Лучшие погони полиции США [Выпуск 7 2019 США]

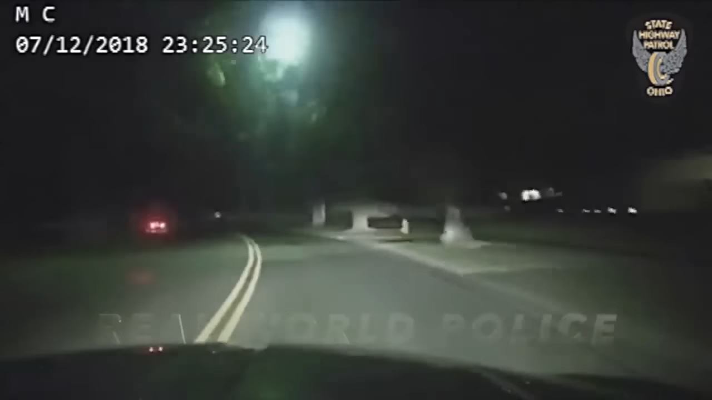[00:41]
Развернув свой Dodge Charger, он догоняет и останавливает седан нарушителя вблизи перекрестка Кирк и Меридиан Роуд. За рулем 22-летний Джамель Паттон. Он очень раздосадован и умоляет офицера не штрафовать его. И в это время Миллер обращает внимание на признаки употребления водителем марихуаны.